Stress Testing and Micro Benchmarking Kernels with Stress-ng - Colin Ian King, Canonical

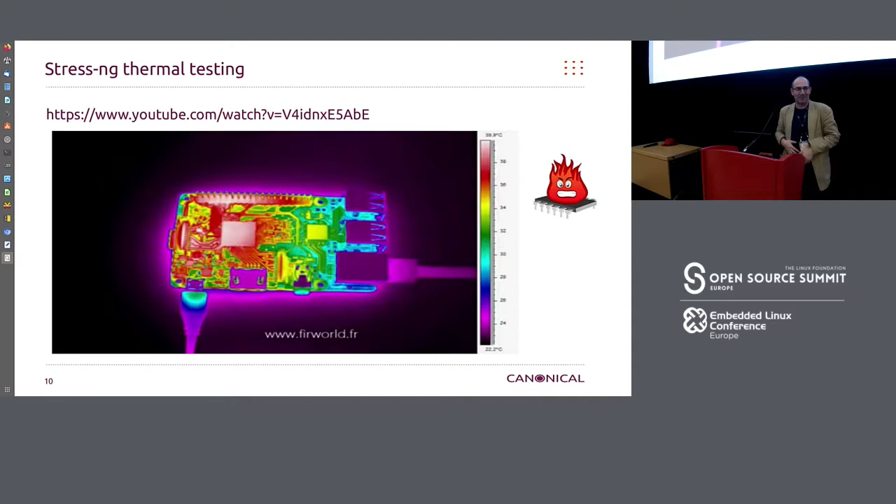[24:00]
and seeing the heat dissipate across the board, and it kind of flares up, gets really hot, and then cools down. But it's quite a nice little demo. So if you go on YouTube, follow that, you can see someone using StressNG aggressively making something a bit toasty.